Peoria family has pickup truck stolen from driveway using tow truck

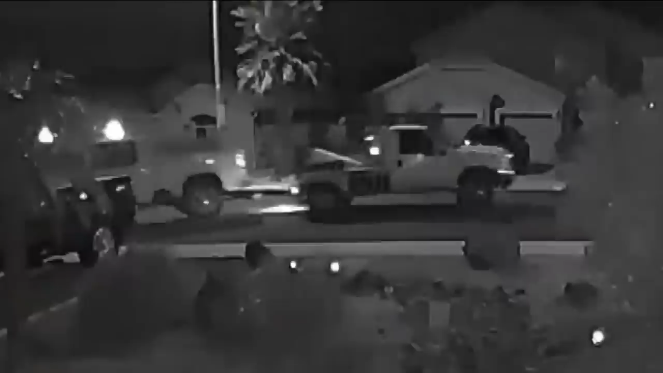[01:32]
Police say the suspect vehicle is a white tow truck with a black tool compartment on the passenger side.